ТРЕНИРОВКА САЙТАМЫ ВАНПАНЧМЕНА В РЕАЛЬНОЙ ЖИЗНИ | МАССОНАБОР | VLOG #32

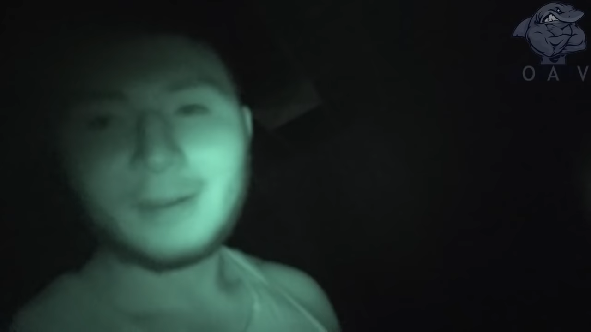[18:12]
Вот, видишь? Четко, да? Как собака, да? Да. Ты про себя? Ну ты же в лесу же ставят оленей. Ах ты. Так.